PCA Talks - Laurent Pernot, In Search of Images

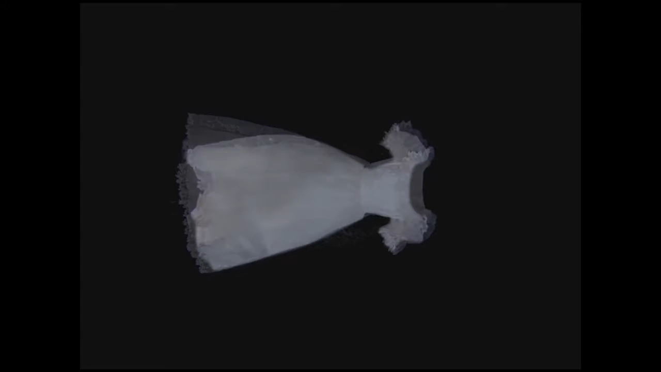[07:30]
And then, because it's completely dark, you see those lights, kind of blinking eyes, light sometimes.